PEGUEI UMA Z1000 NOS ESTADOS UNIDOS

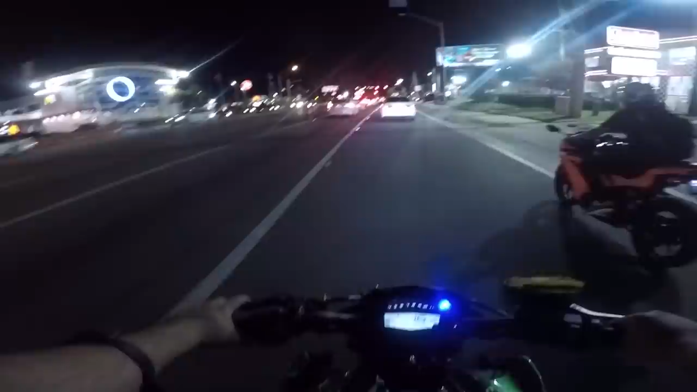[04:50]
Ó o maior McDonald's do mundo aí, ó. Esse aqui, velho, ó. O maior McDonald's do mundo. Diz a lenda, né? Não sei se é verdade também, né? Às vezes o cara fala, Mas não é, é da minha cidade, tem o maior. Beleza, beleza.
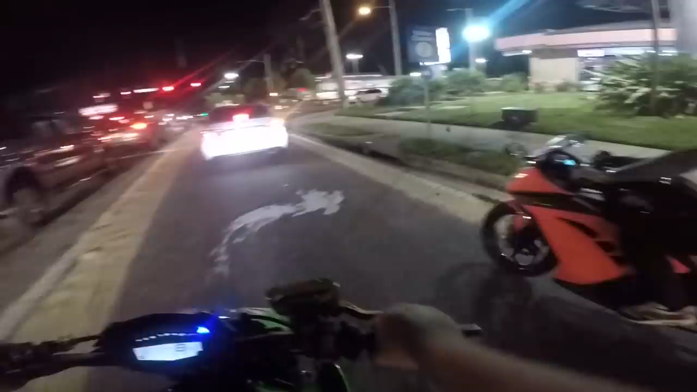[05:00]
Que bagulho é louco. Estamos no centrão aqui, tá ligado? Tem umas obras ali, ó. Um bagulho ali mexendo no asfalto, tá ligado? Provavelmente aqui é rápido demais, né? Para os caras arrumarem isso, porque... Aqui é bem evoluídas as coisas nessa parte, tá ligado?
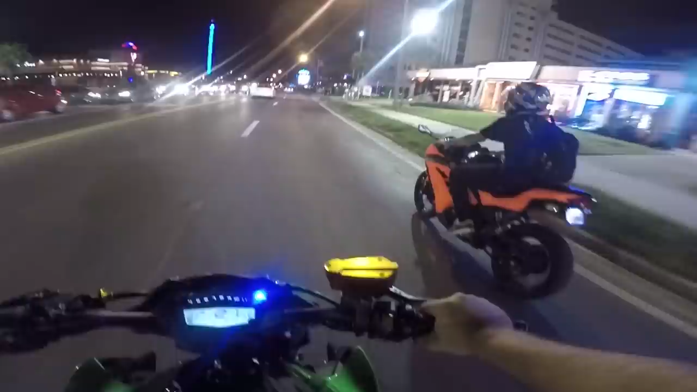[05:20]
Já vamos, é, causar aqui no meio, né? Ali tem uns brinquedos, ali tem uma roda gigante ali, top demais. Não sei se vocês estão conseguindo ver ali, a roda gigante, tá ligado? Muito zica. Ô, lesão de 10 mil. Ah, moleque. Cê é louco, cachorro. O bagulho é muito top, mano. Ai, caramba, ó, eu costurando aqui já. Ai, maldito costume. Depois vai preso, deportado, não sabe por quê, né? Gordo. Ah, não sei se você ajeita aqui, né, galera?
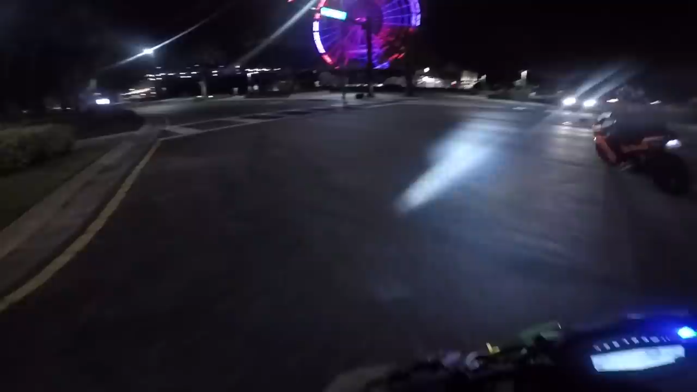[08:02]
Mustang, Camaro, tá ligado? Você vê de tudo, mano. Aqueles Dodge Charger.
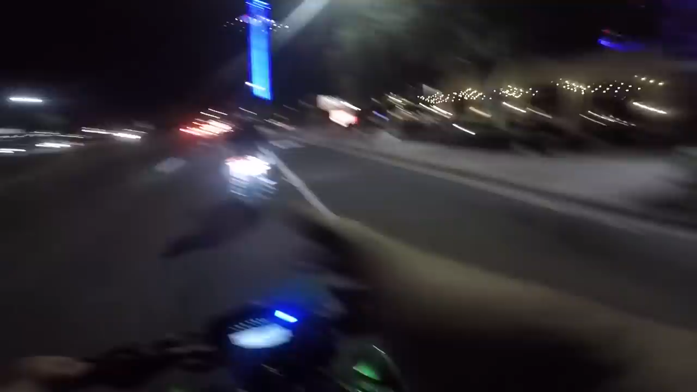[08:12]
Não tem nenhum aqui na minha frente agora pra mostrar. Só porque eu tô falando. Olha o negocinho, ele funcionou. Olha lá, que louco. Malandro. Eu não tenho coragem naquilo ali, não. Tô brincando. Você acha que eu não tenho coragem? Quero ver, não. Eu vou nessa parada, irmão. Olha lá. Que bagulho louco.
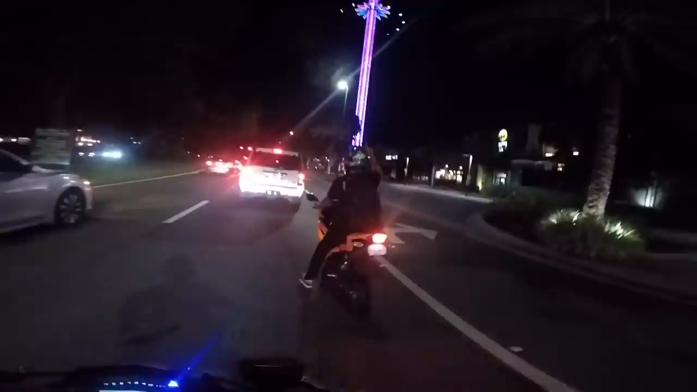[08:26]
Tô vendo. Bizarro, né, mano? O cara fica pendurado na cordinha.
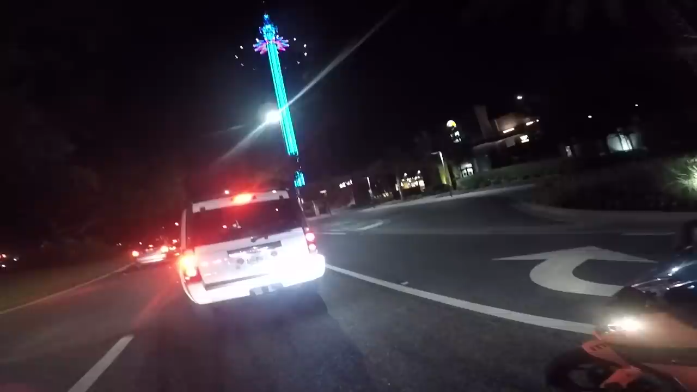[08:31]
Parece uma cordinha de nylon. Mas deve ser um cabo de aço fodido, né? A Porsche Panameira aqui atrás.